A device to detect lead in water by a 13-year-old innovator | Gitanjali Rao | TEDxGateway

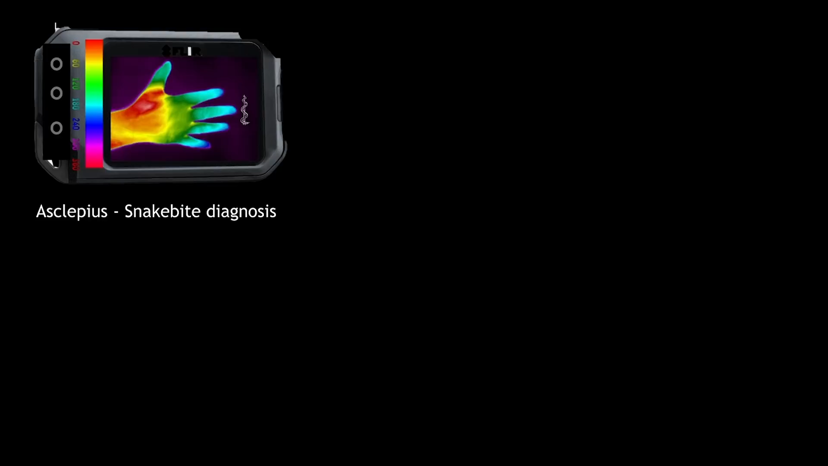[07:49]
a snake bite diagnostic tool using non-contact thermography technology, and Salus Chat, a cyber bullying prevention chat interface using machine learning.